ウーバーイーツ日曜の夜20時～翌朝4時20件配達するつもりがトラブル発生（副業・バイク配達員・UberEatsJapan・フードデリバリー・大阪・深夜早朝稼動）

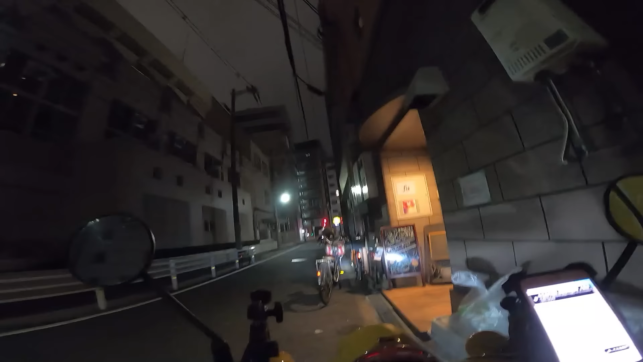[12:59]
はいえー到着ですここですねここの5階ですね向かいたいと思いますおばいつです5-4-Bですあこれこれですね
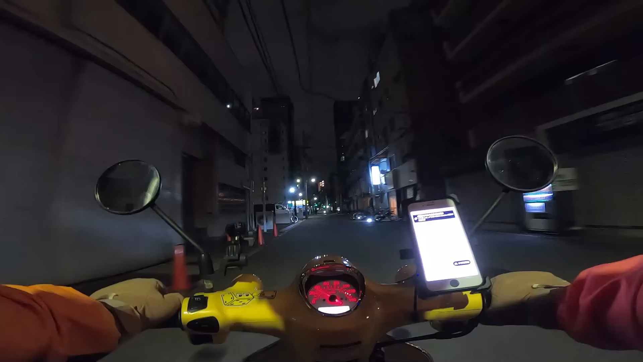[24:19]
えーとこの辺りなんでやっぱそうですねはい到着でーす
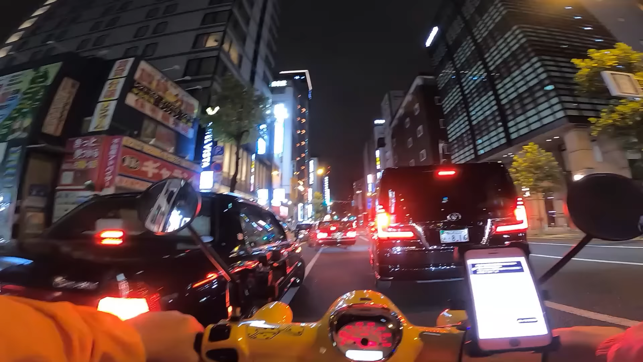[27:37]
左折したいんですけどタクシーがもうえらいごっちゃごちゃになってるな、これ